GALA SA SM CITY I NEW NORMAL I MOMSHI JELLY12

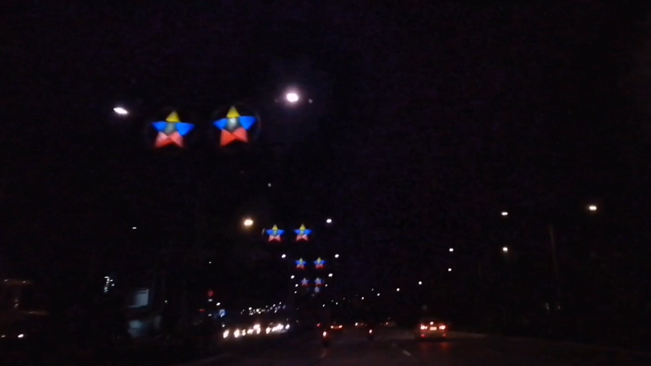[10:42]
Parking area dyan Maraming Maraming space for parking area And then And then ito Hotel India Power Ayan Hotel din yan Ayan May mga parol Christmas Feels